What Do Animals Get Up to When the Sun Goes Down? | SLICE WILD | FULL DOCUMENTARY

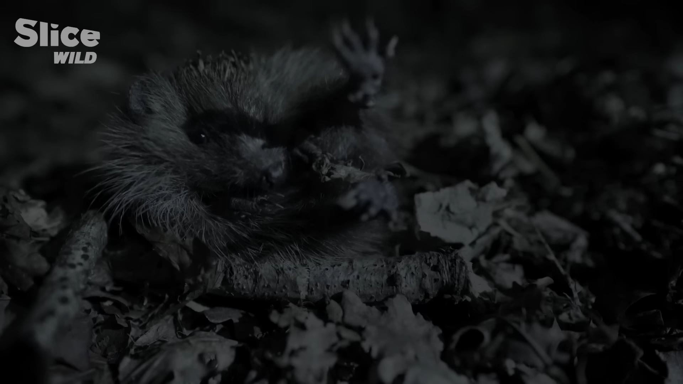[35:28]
Then, from midnight to 2 a.m, it's time for social interactions. The third phase begins now. Extra food reserves and exploration.
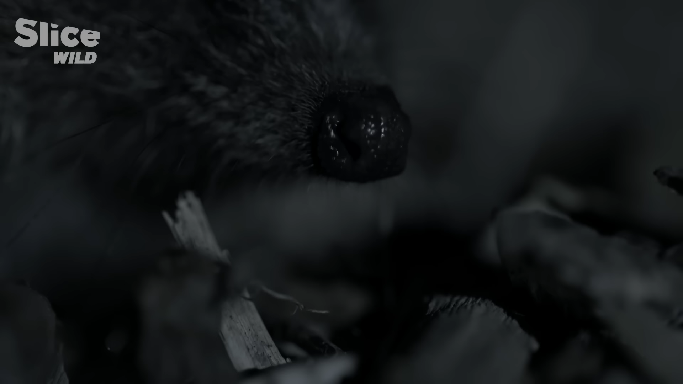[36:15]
Snout and rhinarium to the ground, this insatiable glutton sets off in search of more food.
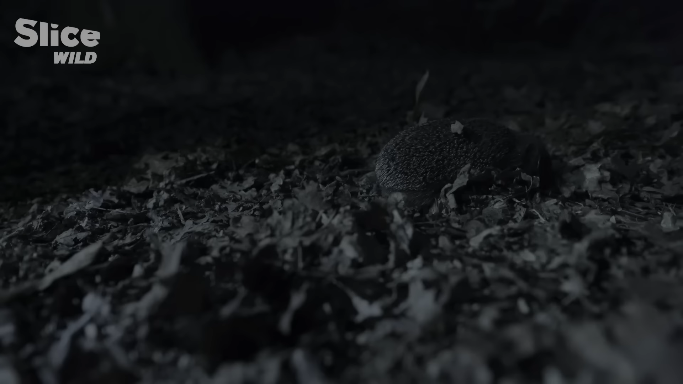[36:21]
Its eyesight is poor, but it can rely on its keen sense of smell and acute hearing.
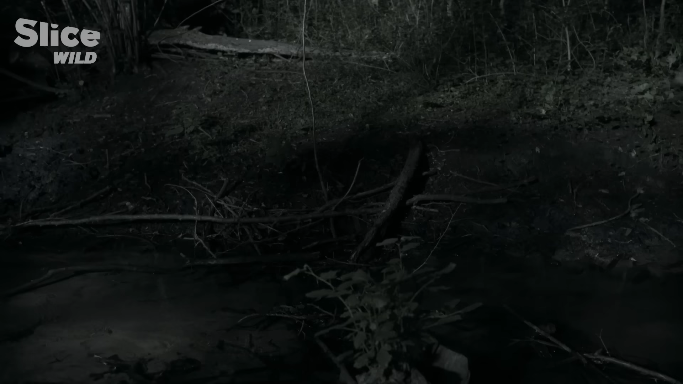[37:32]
And not a moment too soon, because it's now late and the piglet has expended a lot more energy than usual. But a stream separates them, and it doesn't have the experience of its elders, who are excellent swimmers.